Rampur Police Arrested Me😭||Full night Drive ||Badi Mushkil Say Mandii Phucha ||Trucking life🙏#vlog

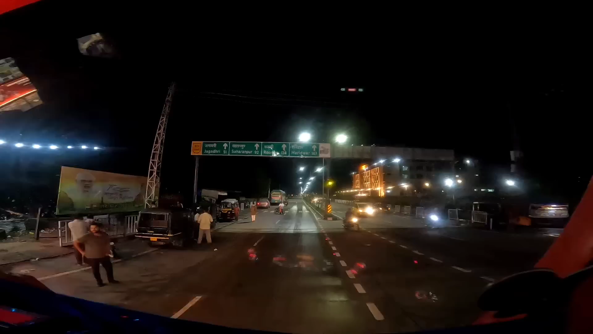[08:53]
सो गाइज, अभी हमने यहाँ अंबाला से टर्न ले लिया, तो यहाँ से देखो सहारनपुर का बोर्ड नज़र आ रहा है, 92 किलोमीटर अभी यहाँ से सहारनपुर है।
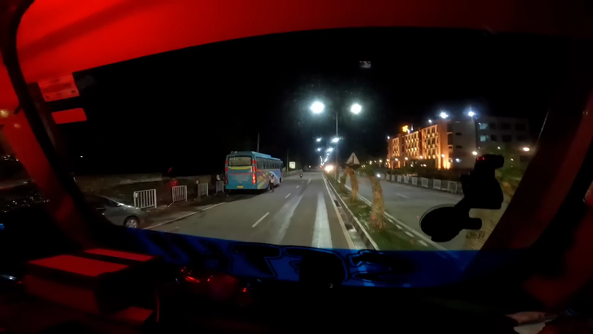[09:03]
तो क्योंकि हमने इसलिए ये रोड चुना, हमने सोचा शामली मेरठ वाले रोड से हमें टाइम वेस्ट हो जाएगा, क्योंकि टाइम मानो बहुत कम है,
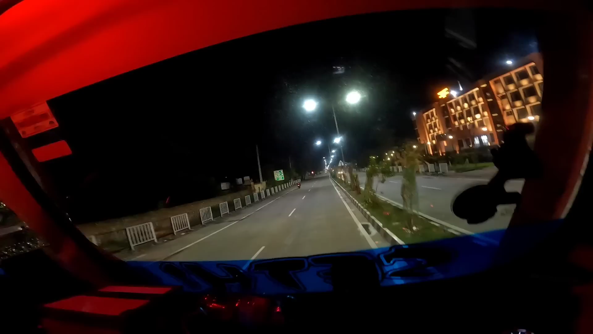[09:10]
मानो जो मंडी है वो नो एंट्री में, इसलिए हम कोशिश कर रहे हैं मतलब जल्दी से जल्दी पहुँचने की, क्योंकि फिर तो नो एंट्री में फंस जाएंगे,
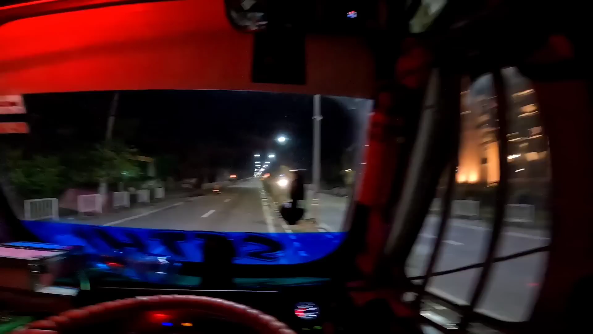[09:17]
फिर कोई फ़ायदा नहीं है, मतलब इतनी मेहनत करके यहाँ तक आए। अभी बस मैं चल रहा हूँ आगे आगे, बिलाल भाई की गाड़ी पीछे पीछे चल रही है।
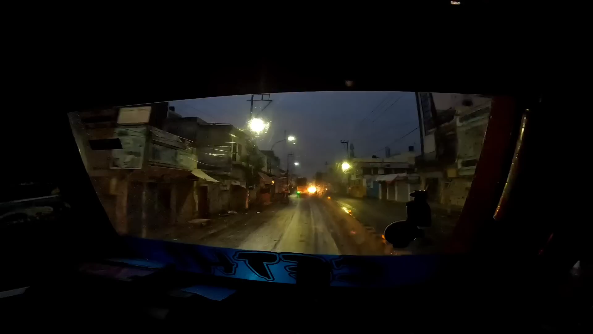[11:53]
ओ यार आराम से, पर बारिश ने ना मूड ख़राब कर दिया, बारिश की वजह से फिर चलने में भी प्रॉब्लम आती है, क्योंकि नज़र नहीं ना आता है आगे।